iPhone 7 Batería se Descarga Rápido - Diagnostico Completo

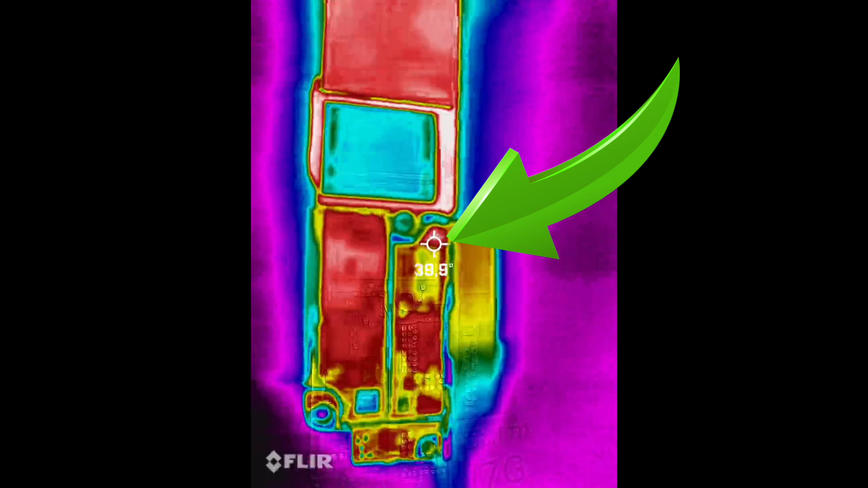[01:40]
Es la manera más fácil para buscar los cortos en placa base. El único inconveniente es que, haciendo el uso de la cámara térmica, no vamos a avanzar a la hora de entender las diagramas y los manuales de servicio.